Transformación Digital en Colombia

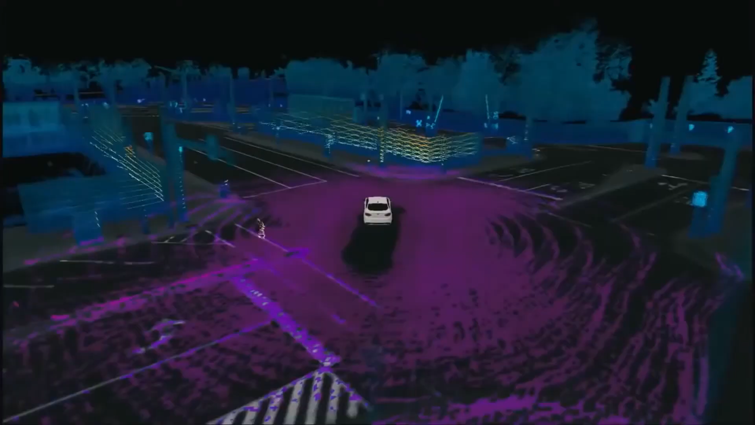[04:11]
A través de sensores y cámaras, detectan y localizan objetos a la vista del vehículo,